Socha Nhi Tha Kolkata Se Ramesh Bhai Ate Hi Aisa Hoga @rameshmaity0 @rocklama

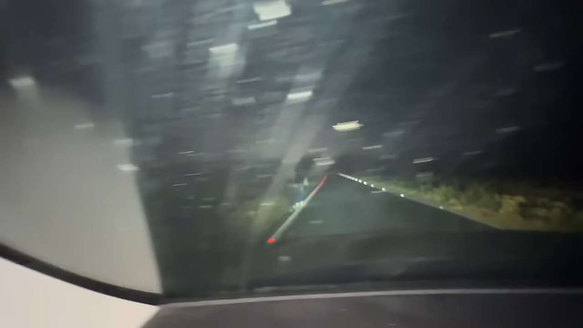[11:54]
ये देखो भाई, ये जंगल के बीच में बंदे लोग क्या कर रहे हैं, और ये जो जंगल है ना आधा घंटा लगता है क्रॉस करने में, तो इसीलिए हम लोग ने पूरा का पूरा शीशा लगा दिया है दोस्तों।
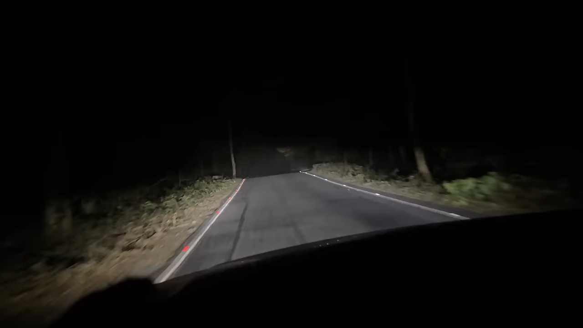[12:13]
आप देख सकते हैं दोस्तों पूरा जंगल के रास्ता होकर हम लोग जा रहे हैं, और एक्चुअली हमारे भाई को ना नींद लग रहा था, और उसकी नींद की मार हो गया। ओ यहाँ की कौन है अभी?